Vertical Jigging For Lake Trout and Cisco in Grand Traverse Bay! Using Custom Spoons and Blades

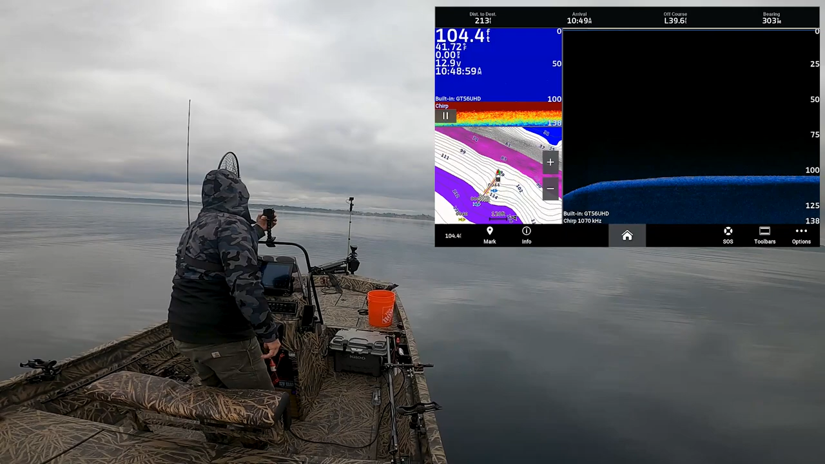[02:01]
On screen: depth 104.4 ft
You can see here on the ActiveCaptain app. What you want to be looking for is these steep shelves.
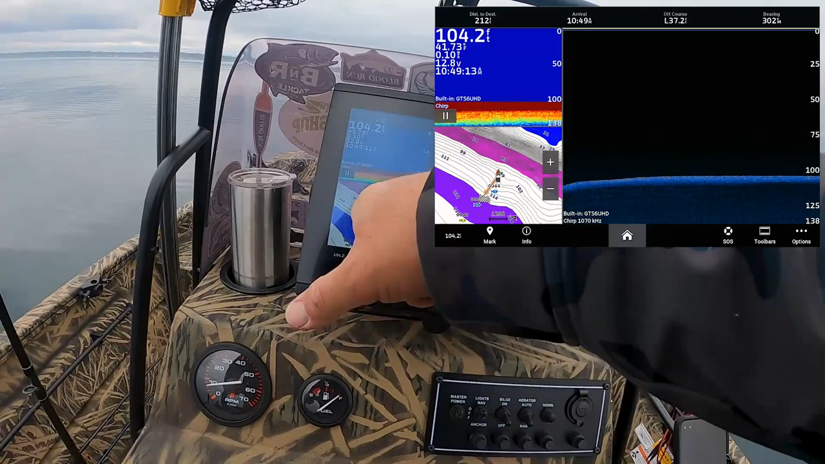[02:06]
On screen: depth 104.2 ft
These fish will push up against them.
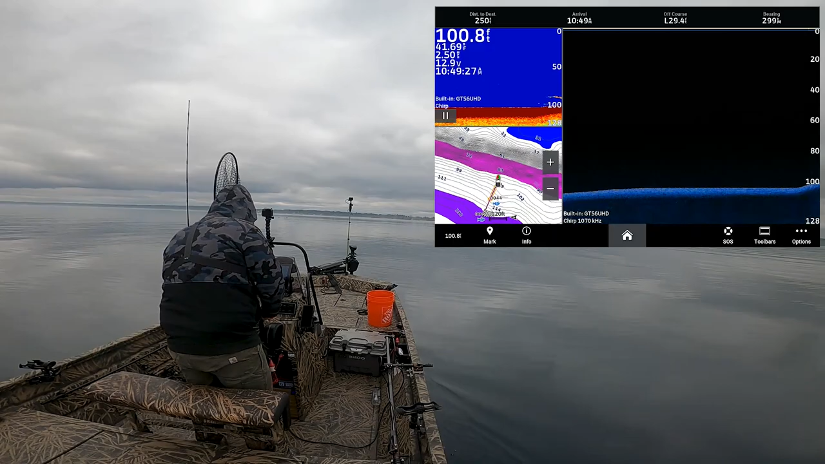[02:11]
On screen: depth 100.8 ft
Right there we got one, two fish. So we got a couple fish around here.
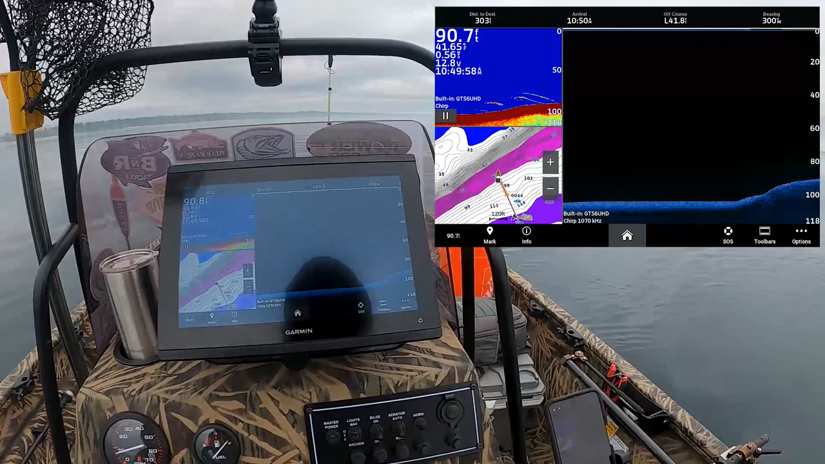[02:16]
On screen: depth 90.7 ft
Not many though. So we're driving around out of here looking for some fish.
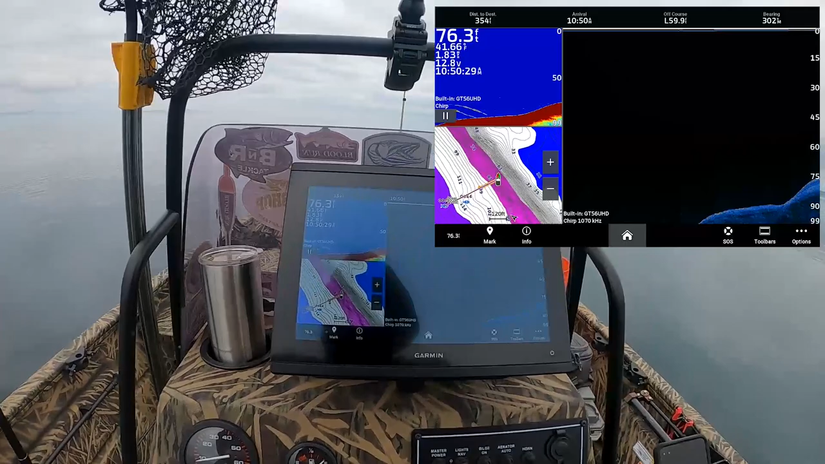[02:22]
This time of year, you'll find them pushed up against steep breaks.
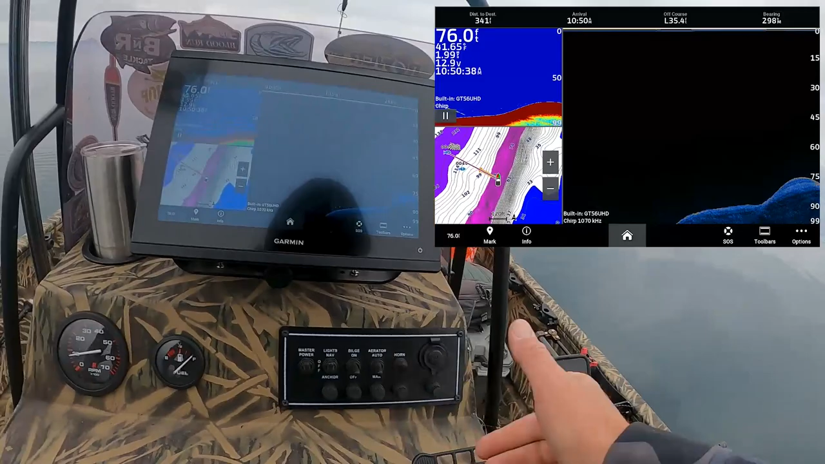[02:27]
On screen: depth 76.0 ft
As you can see on my map there, I've got really steep contours.
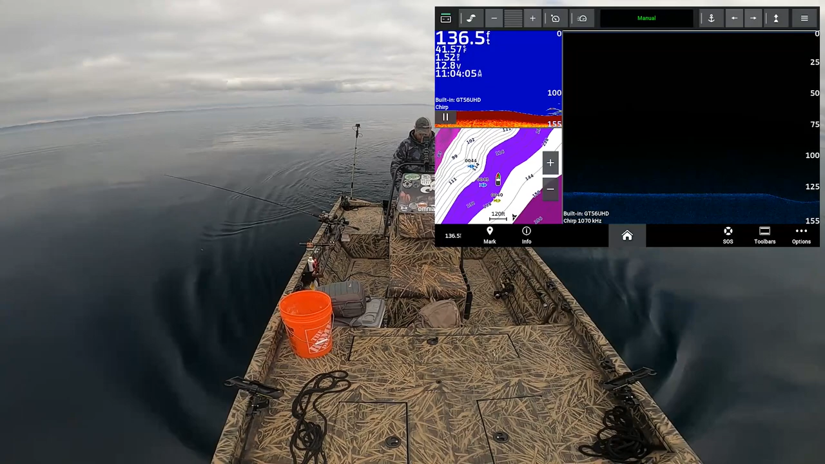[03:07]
On screen: depth 136.5 ft
So you can walk right here.
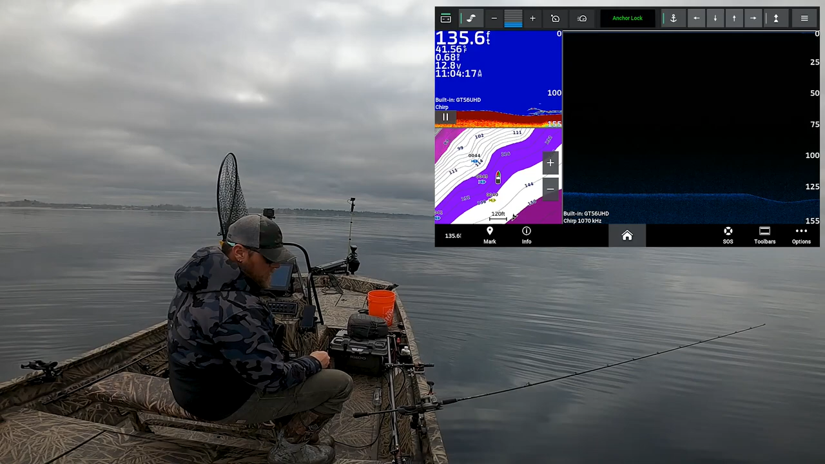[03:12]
So you're sending my spoon down. Now, you can see the fish are 134, 135 feet down. And then it turns around to the bottom.
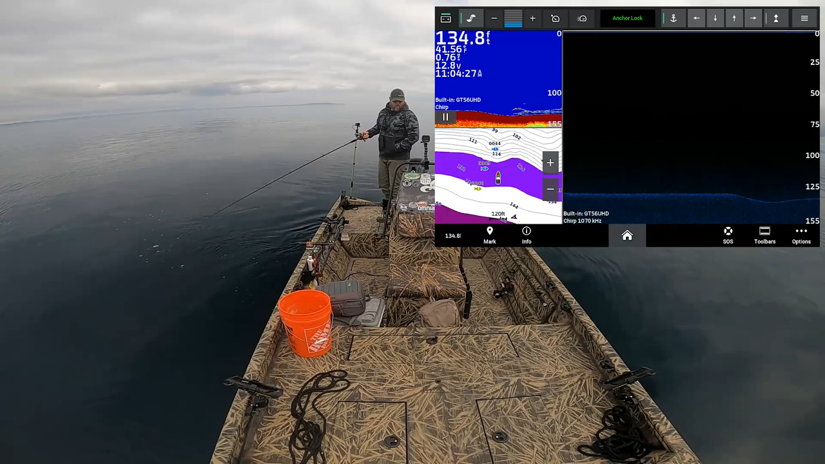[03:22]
On screen: depth 134.8 ft
Let the spoon just drop all the way down.
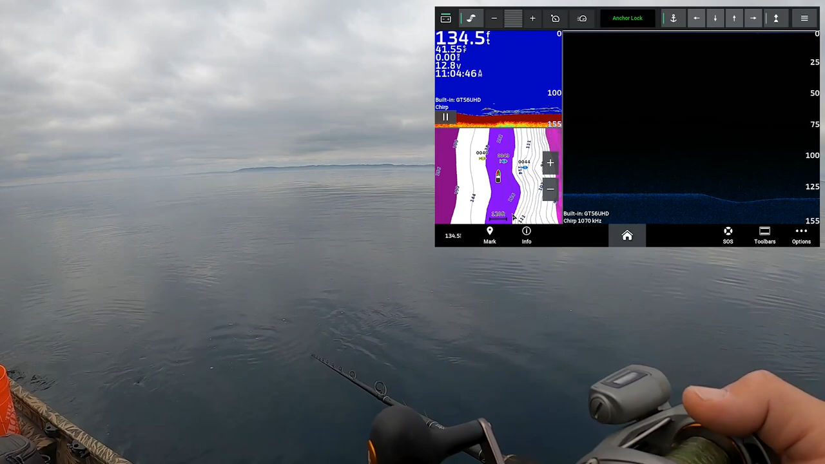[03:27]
On screen: depth 134.5 ft
There, we're on bottom. Give it one good crank.
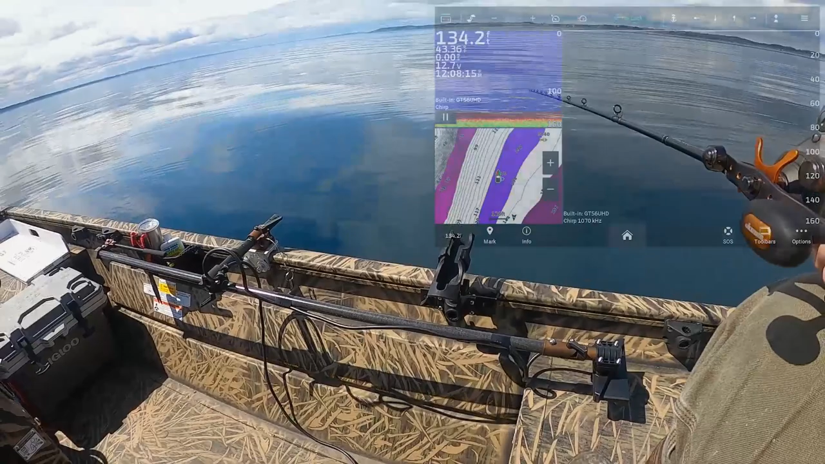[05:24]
So you can see we got a bunch of fish just pushed in under the boat there. Let's see if we can get down to them and catch their attention. I'll try digging on top of the school here.
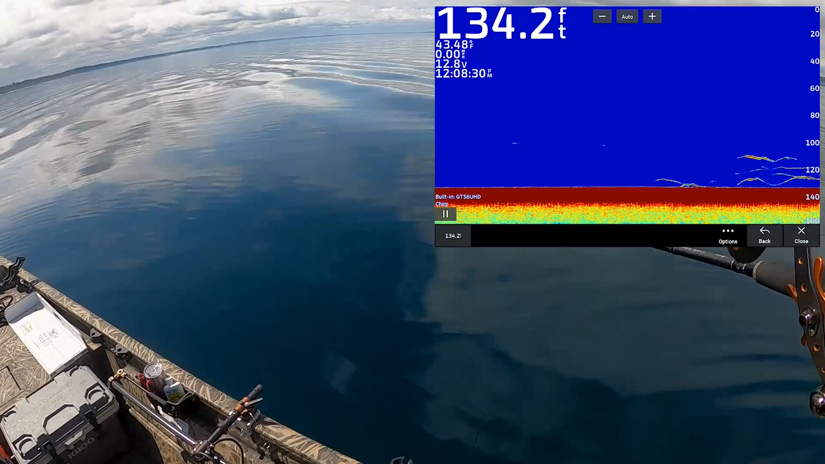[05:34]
On screen: depth 134.2 ft
Staying up higher than them. A little bit too high, I think. It's 112, 115.
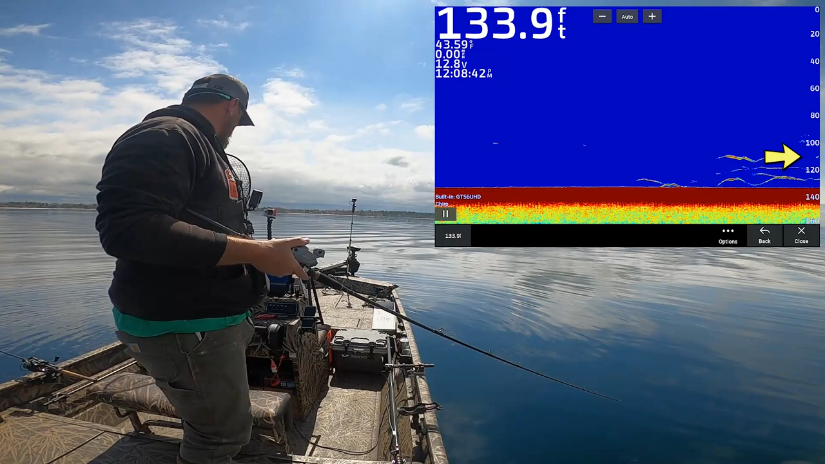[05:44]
On screen: depth 133.9 ft
There I am. Should be right in that one fish's face.
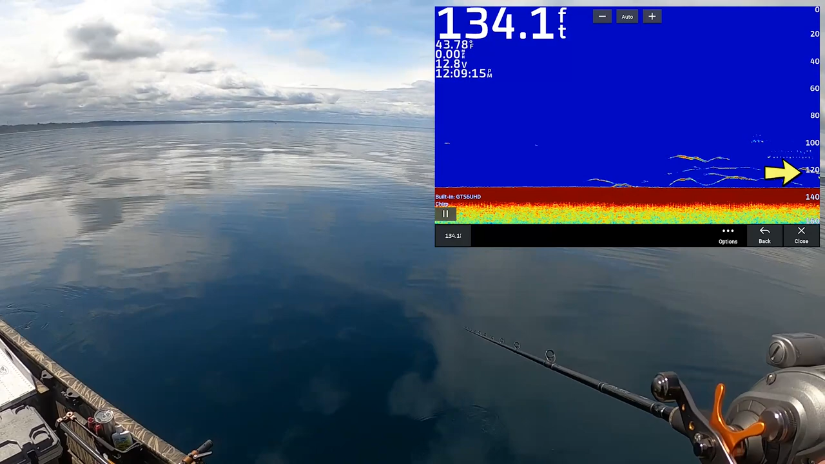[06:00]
On screen: depth 134.1 ft
Dropping down a little lower. Come on, one of these has got a bite. Come on, smoke it. Smoke it. Come on.
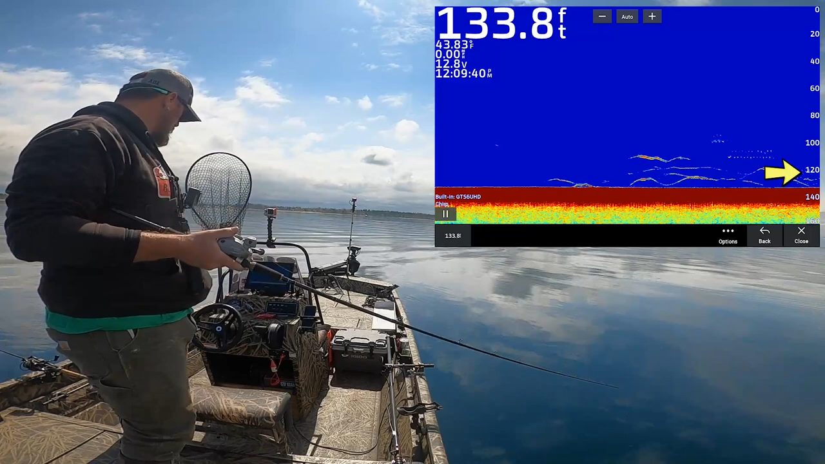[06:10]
On screen: depth 133.8 ft
No. No. Not happening. I'm just a high flyer up here. Let's see. Think about what I'm doing. Now we got another one deep, deep. Let's hit the dirt.
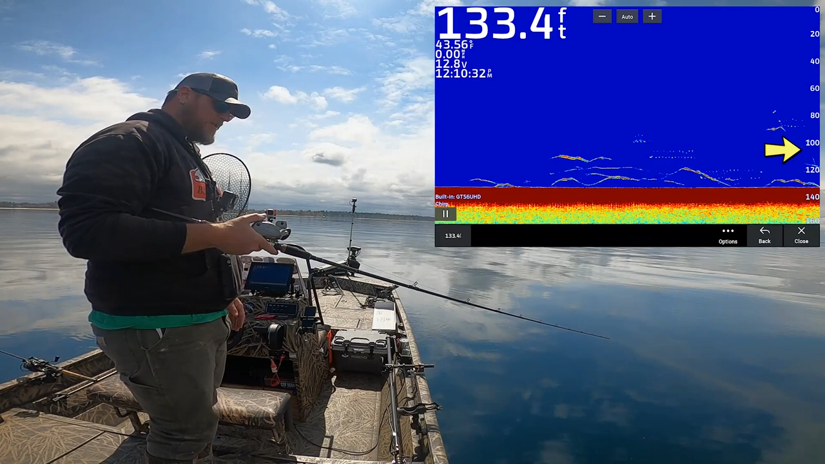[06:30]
On screen: depth 133.4 ft
Let's go right to the dirt. Boom. 141 feet. Just roll down to the rod tip.
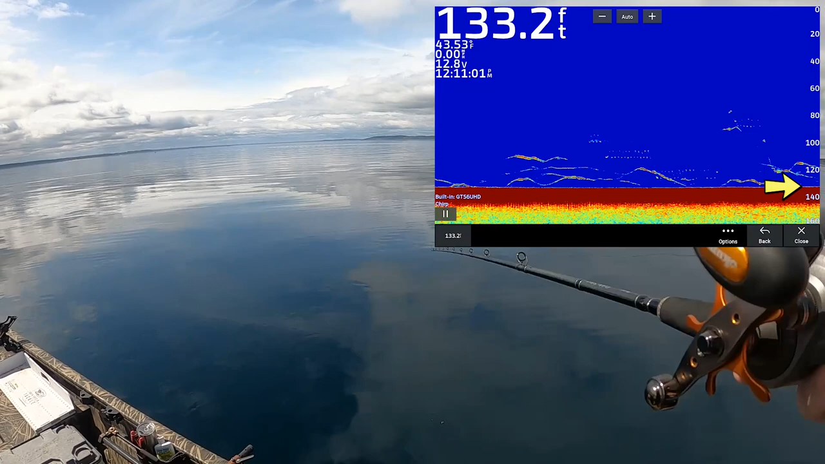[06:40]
On screen: depth 133.2 ft
What you're doing here when you hit the bottom is you're stirring up sediment. You're causing a little dust cloud on the bottom. The fish will see that. It makes them curious. There's a lot of fish here.
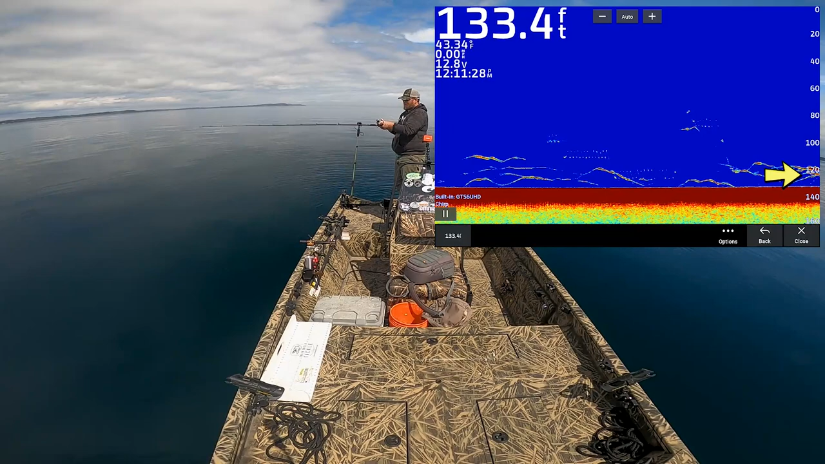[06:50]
On screen: depth 133.4 ft
There we go. There we go. There's one. I knew.